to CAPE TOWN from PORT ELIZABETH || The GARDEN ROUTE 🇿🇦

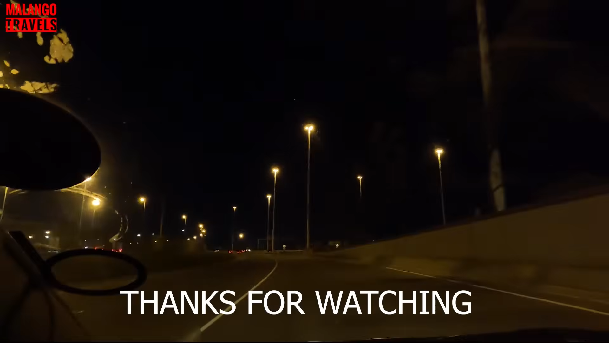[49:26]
Yeah, kwa hiyo ndio hivyo wadau. Cape Town kama unavyoiona. Inapendeza bwana.